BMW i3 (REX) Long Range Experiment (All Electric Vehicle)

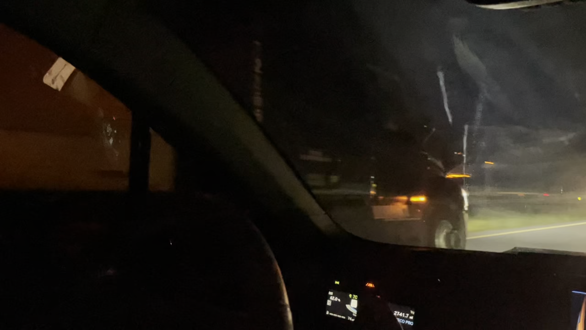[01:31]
Buddy here passing me that I'm gonna draft. So I'll use the adaptive cruise control.
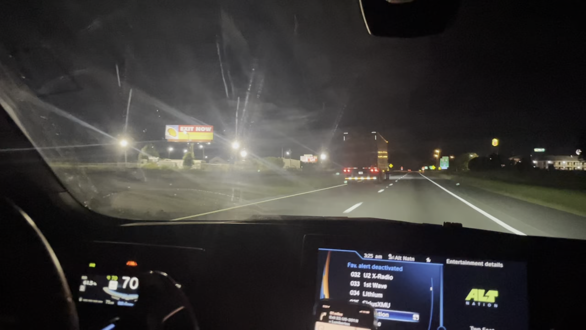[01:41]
Should help save a few miles. So what I'll do, he's coming in front of me now. So now I've got it set to 75.
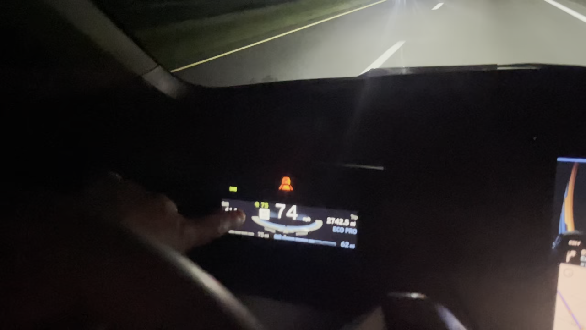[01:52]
I'm speeding up and it's showing him in range. And we'll see how it goes. Alright, we're coming up on exit 22. This will be our first stop. According to the PlugShare app, it's a Walmart Supercenter. And they have level 3 chargers at 150 to 300 kilowatt. There's 4 of them, so we're leaving our semi.
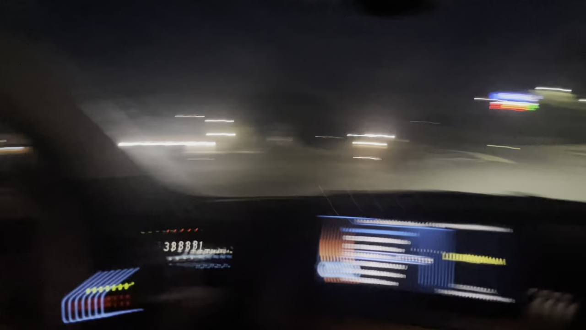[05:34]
left the last charging station and we had 111 mile range,
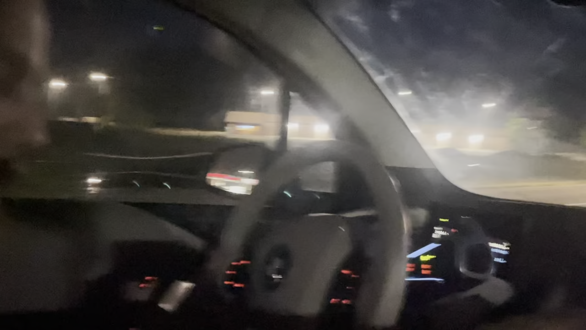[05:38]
but only 60 change miles to go.
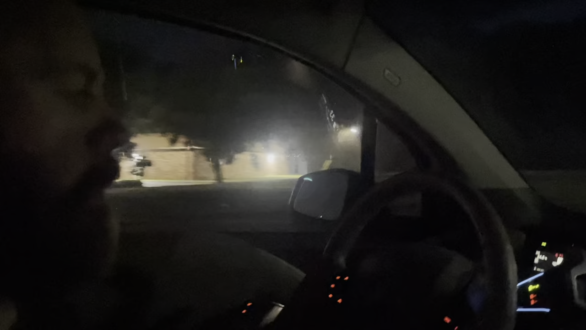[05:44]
Here we are pulling into the Walmart parking lot,
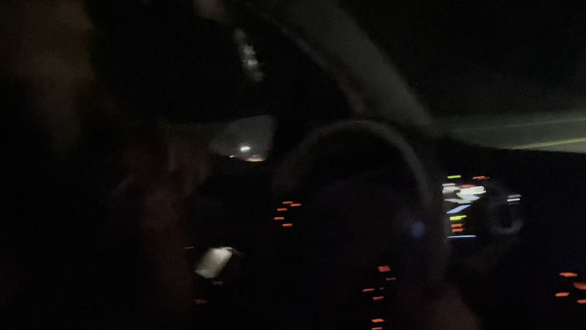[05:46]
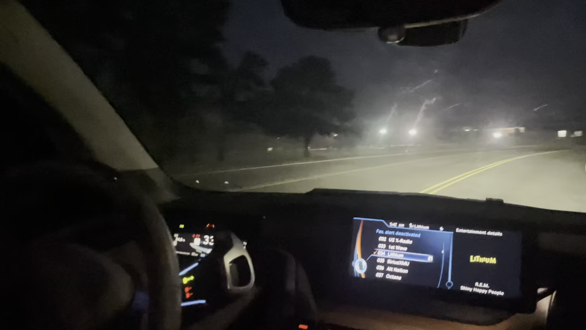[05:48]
and we've only got 27 miles range to go, so clearly didn't quite estimate very well.